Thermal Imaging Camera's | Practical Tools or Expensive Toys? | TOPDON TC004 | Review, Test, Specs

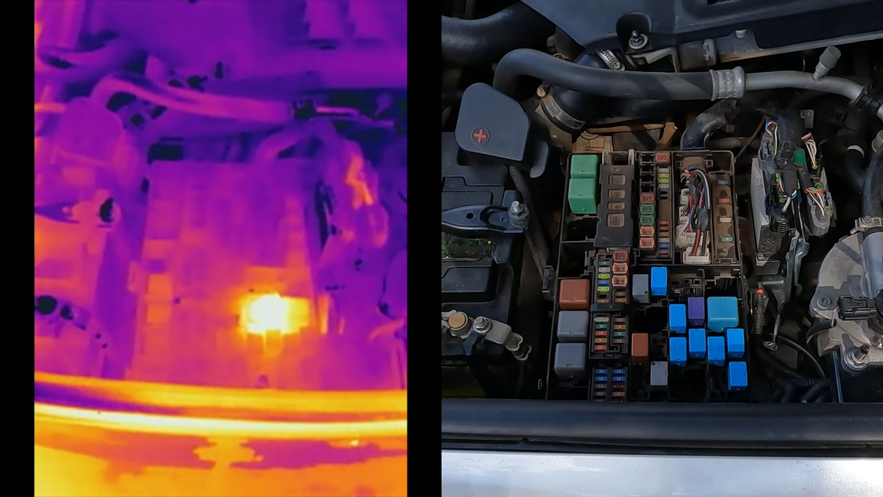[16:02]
Here's an example from the Land Cruiser factory fuse box. Before we start the ignition, we can see that only one relay here is active and looks to have been active for some time. The thermal camera can easily detect this change in temperature. If we turn the vehicle's ignition on without starting the engine, we see numerous other electrical circuits become active. The high quality picture that this device provides makes it very easy to determine exactly which relay we are targeting.
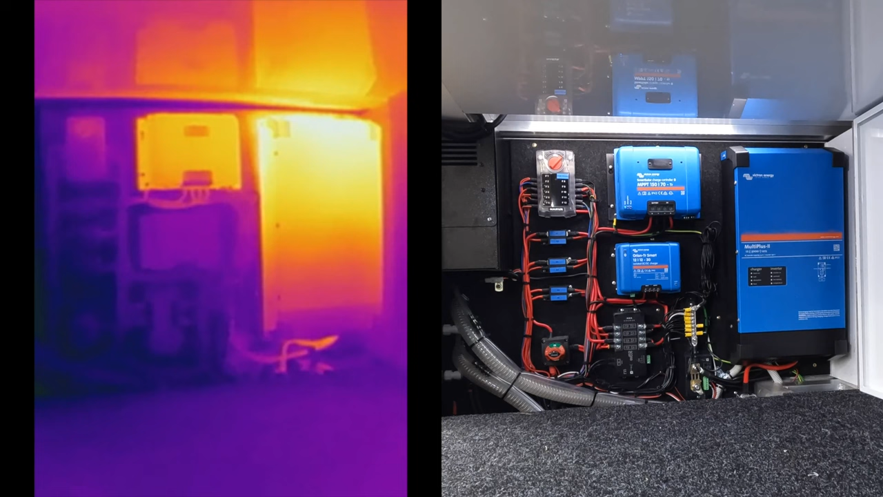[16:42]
I turn the unit on and almost instantly, given the high discharge I've set, the internal cooling fans turn on and distributes the heat throughout the unit. We also note that the MPPT charger is holding a little heat from a small solar charge, however, the DC-DC controller is cold as this circuit isn't active.
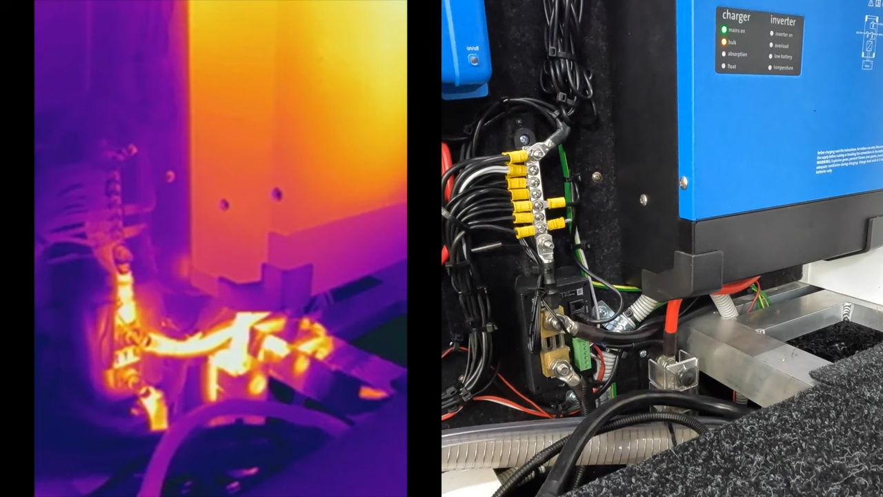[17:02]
We can see exactly which wires are connecting the inverter and being utilised, and I should note that this was during maximum discharge of 300A and recharged via the generator at 120A, so we have some serious current flowing here.
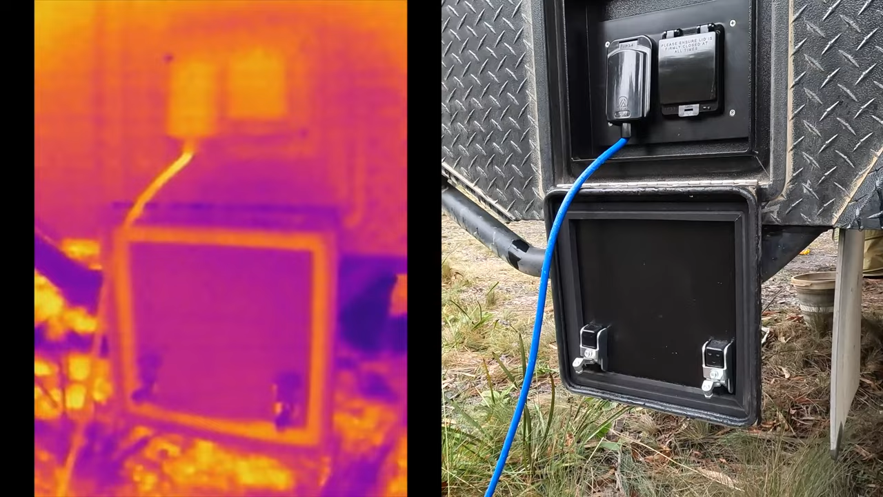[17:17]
We can even see a little heat in that 15A lead connecting the camper to the Honda EU22 generator.
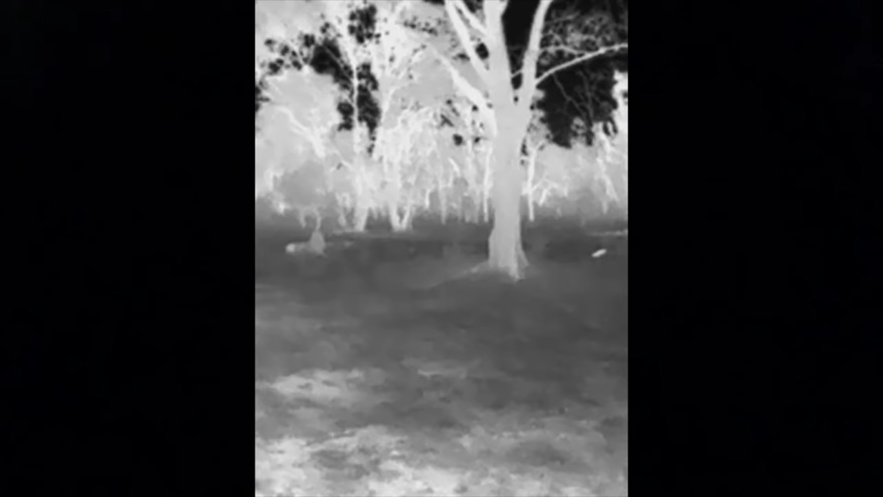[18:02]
These are all species that emit infrared radiation, making it much easier to spot and monitor animals around your camp.
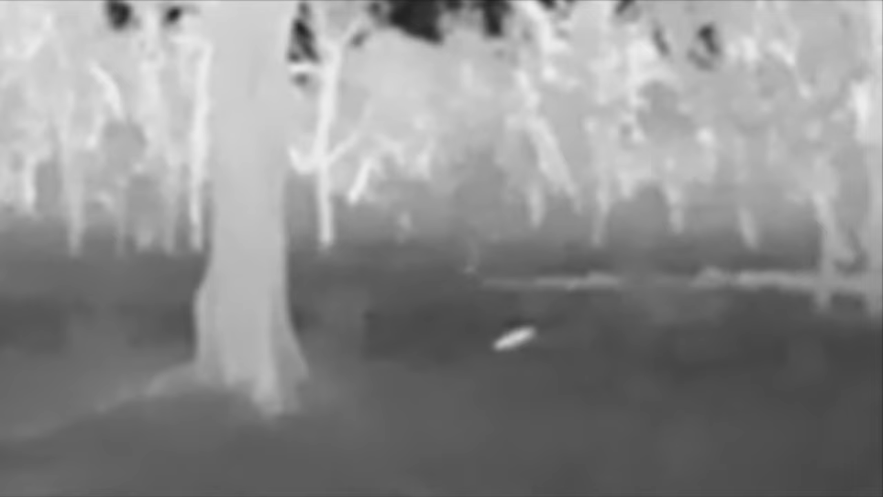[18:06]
Secondly, security. Now, again, it might sound strange, but the advantage of a thermal imaging camera over something like a night vision camera is that it requires no light at all.
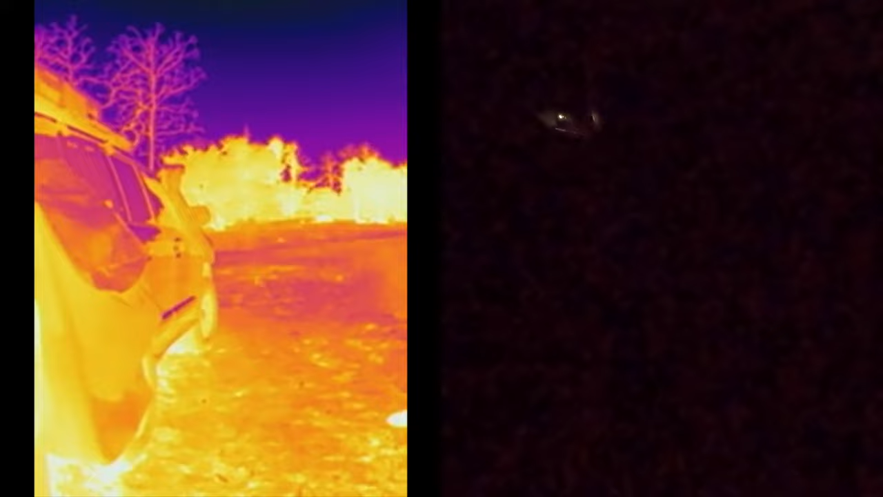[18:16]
So if you're sitting at camp and you're worried about noises or someone lurking around outside,
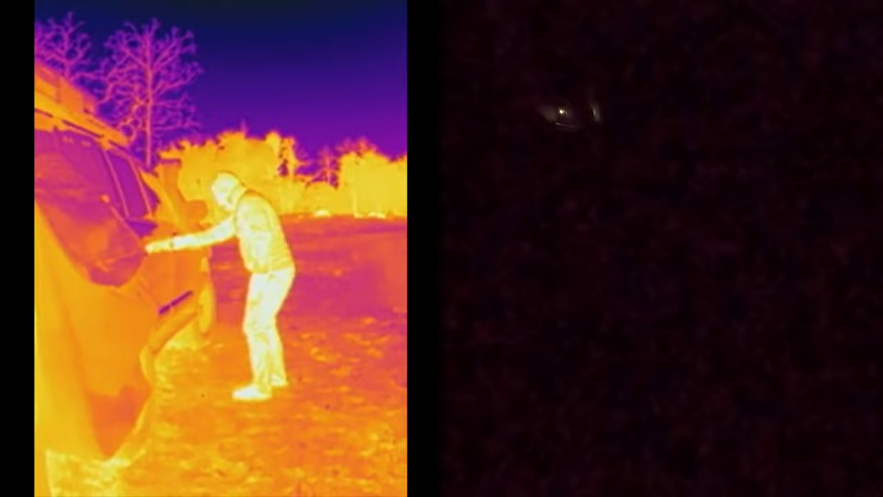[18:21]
a thermal imaging camera will make that very obvious.
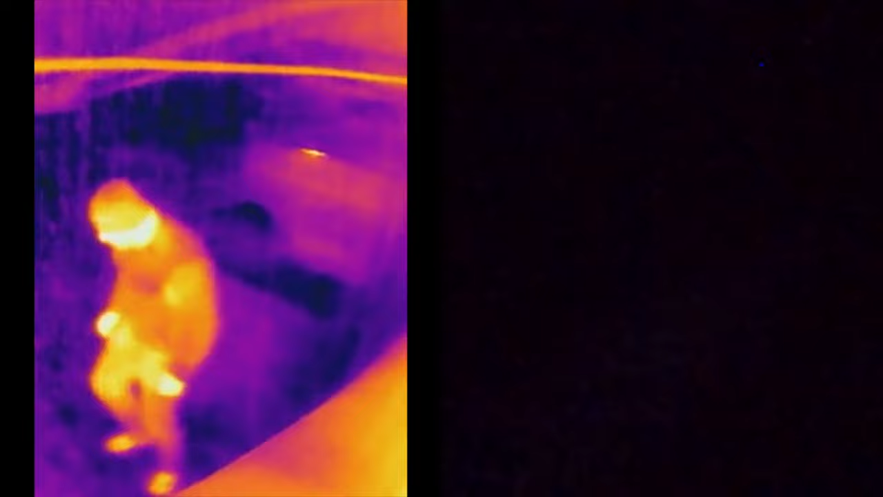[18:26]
Not only can it put your mind at ease, but it can also detect where something or someone is without compromising your location.
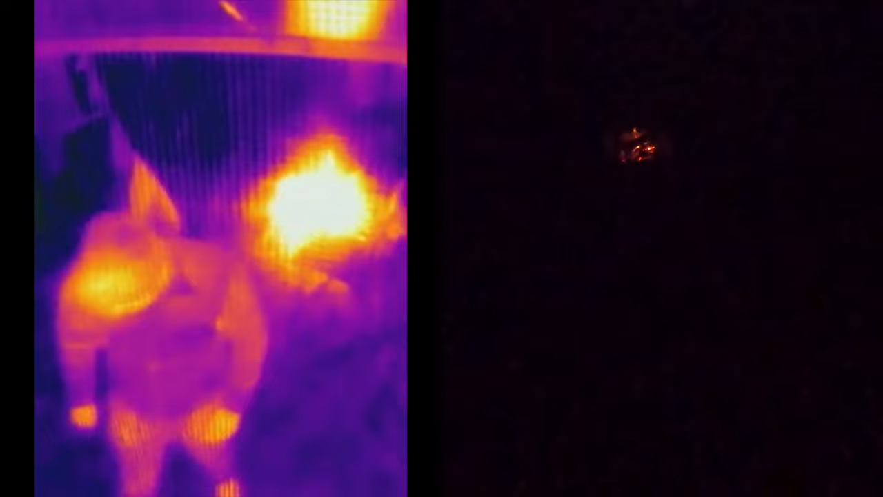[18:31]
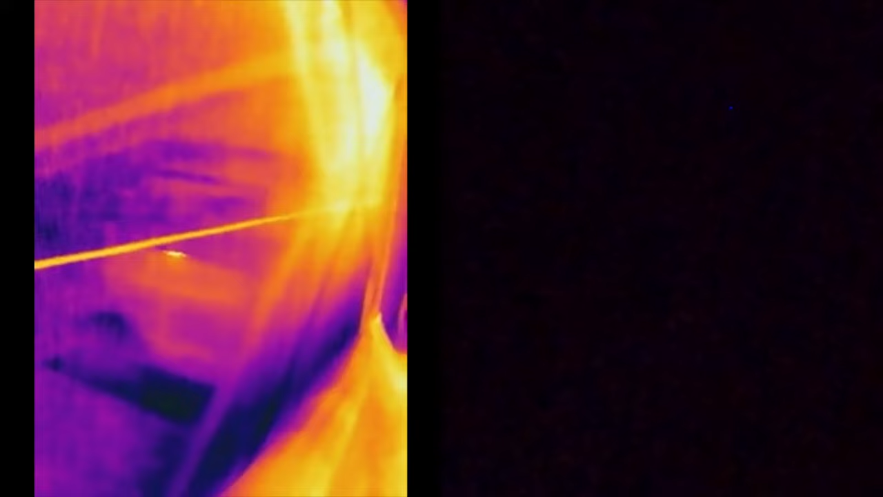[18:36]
The third application is searching. Now, it's not a situation that most people find themselves in very often, but a thermal imaging camera can detect heat signatures from humans, even small humans like kids,
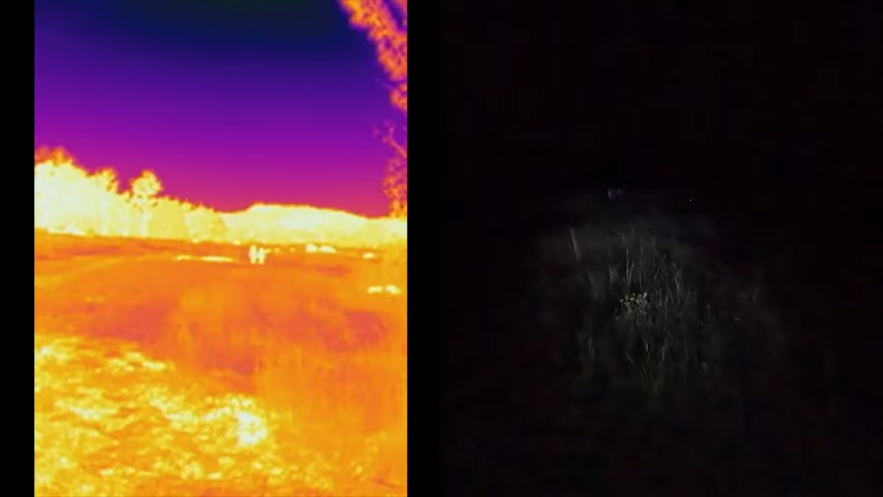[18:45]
through bushes, foliage and even small trees.
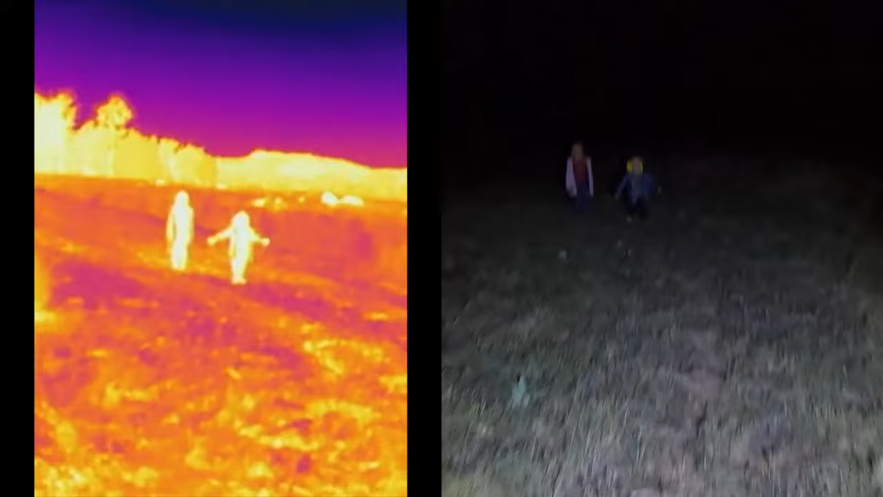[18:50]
So here's hoping that we don't have to use these devices to do this, but it's a use nonetheless.